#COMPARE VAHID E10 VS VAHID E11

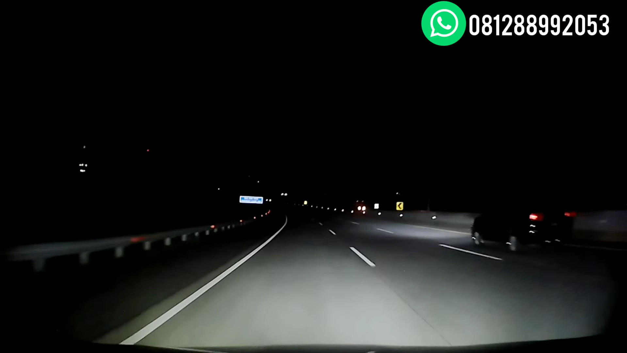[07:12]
Kesimpulan kita dapat untuk pemakaian lampu S10 sebenarnya sudah cukup, karena beberapa mobil yang saya pakai juga memakai S10. Dan memang kalau untuk cahaya S10 sendiri juga sudah cukup oke guys. Namun setelah keluar S11 ini versi upgrade dari S10, ternyata cahayanya cukup memuaskan ya guys. Lebih jauh lebih padat di tengah dan dia memang membentuk garis bentang lurus seperti itu ya guys. Cukup sekian aja guys video ini dibuat.